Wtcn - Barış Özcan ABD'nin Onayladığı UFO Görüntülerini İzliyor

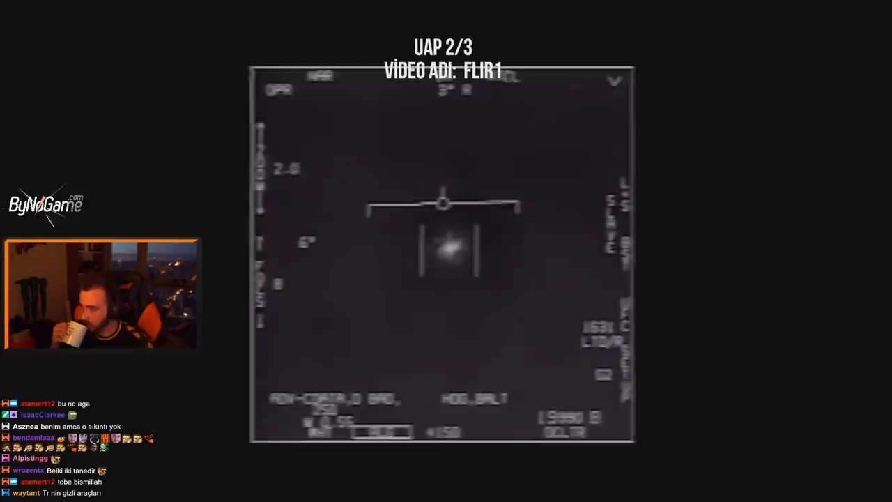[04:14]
Ekran kızıl ötesi modundan normal TV moduna geçirildiğinde... ...nesnenin koyu renkli bir dikdörtgen şekil formunda olduğu anlaşılıyor. Sine 5. Kenarları hafif yuvarlak bir kapsül şeklinde.